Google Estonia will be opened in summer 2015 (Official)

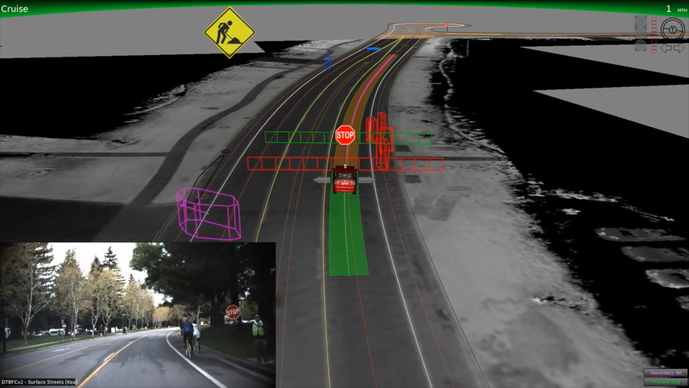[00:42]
So while we take in a ton of information using our sensors, it's our software that really processes all this and differentiates between objects.
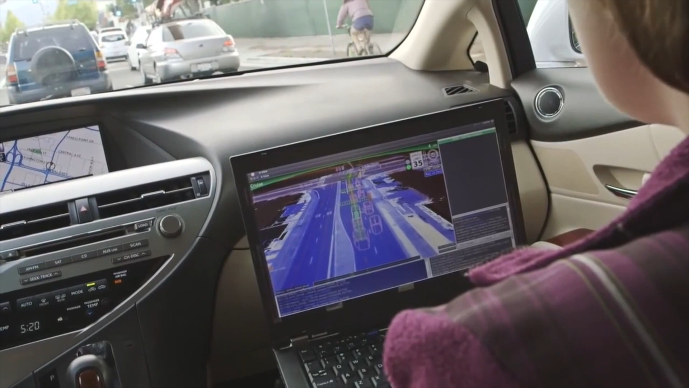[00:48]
All these objects are visible on the laptop that the safety visors use while testing the vehicles.
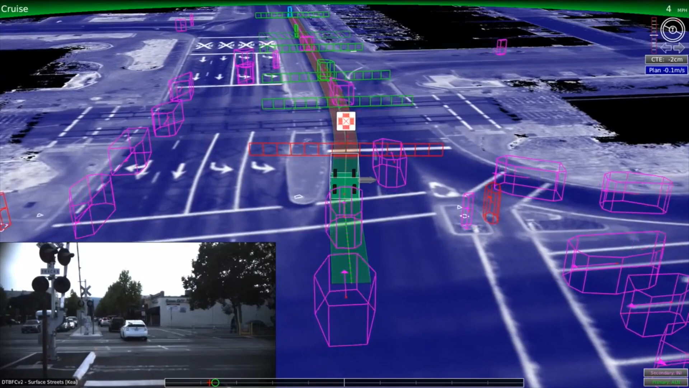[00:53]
Based on what the vehicle senses and processes, these objects will be represented by different colored boxes.
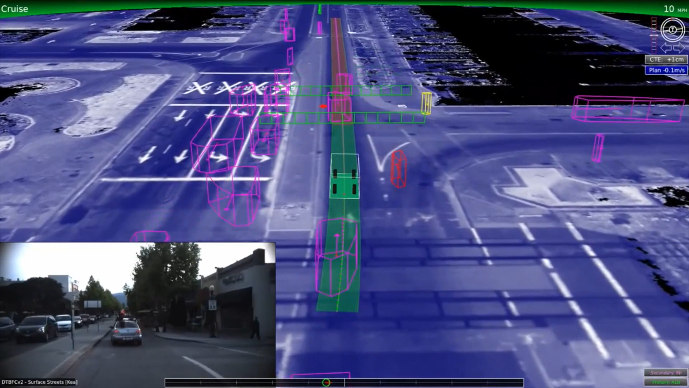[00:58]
Cycles will be red, desk rings yellow, and the vehicles will appear as either green or pink. These boxes demonstrate the processing that takes place within the software.
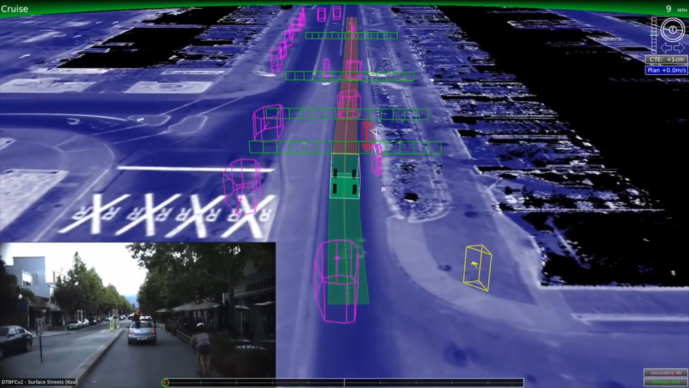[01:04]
And think about the complexity here. People look different, cars have different shapes and sizes.
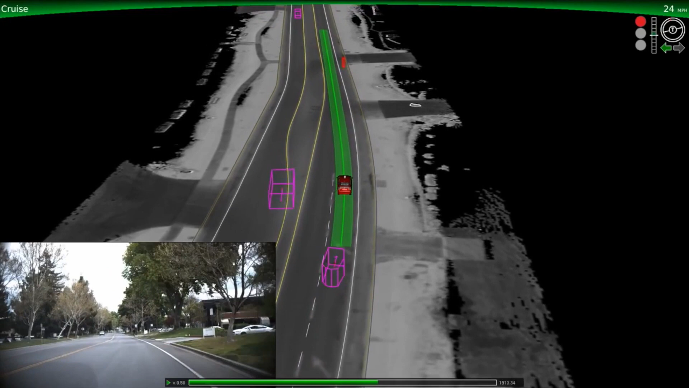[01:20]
For example, if there's a cyclist in the bike lane, the vehicle understands that this is a cyclist, not another object like a car or a pedestrian. So the cyclist appears as a red box on the safety driver's laptop.
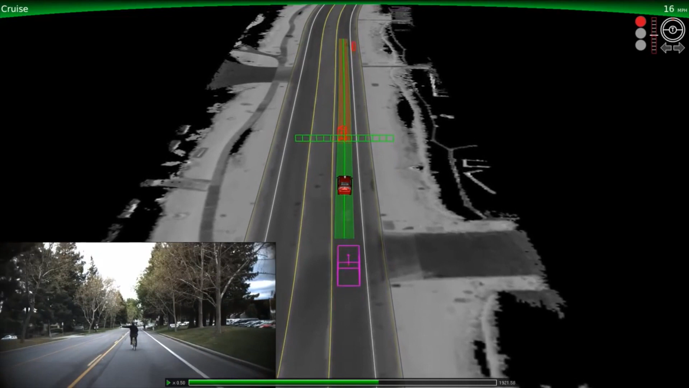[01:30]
And the software can also detect the cyclist scan signal and yield to them appropriately.